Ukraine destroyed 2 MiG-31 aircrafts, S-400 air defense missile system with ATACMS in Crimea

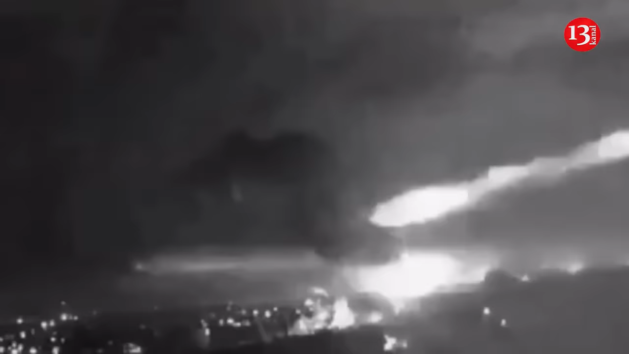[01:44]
but Belbek airfield's ammunition bunkers and fuel depots. A missile strike on a Russian airfield in occupied Crimea could have damaged MiG-31 fighters.